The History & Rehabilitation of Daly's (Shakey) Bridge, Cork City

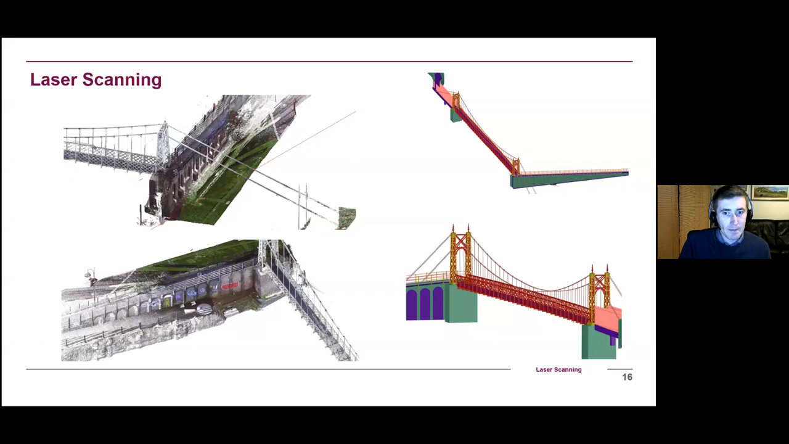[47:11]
from from the laser scan of the treaty scan of the bridge on-site measurements were undertaken during the inspection and other traditional surveying techniques were used to confirm the accuracy of the scan a treaty revit model was also generated as an output of the scan and you can see that model there on the right inside of the screen